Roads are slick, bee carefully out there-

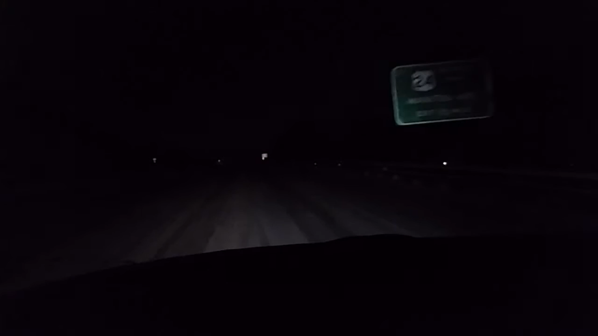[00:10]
so I give a heads up for Sally Clark and I want to say thank you for getting these trucks out here and making highway 24 passable other streets are not very good so be very careful I had to go like four miles per hour on the ramp to get on the highway 24 so be careful thank you for listening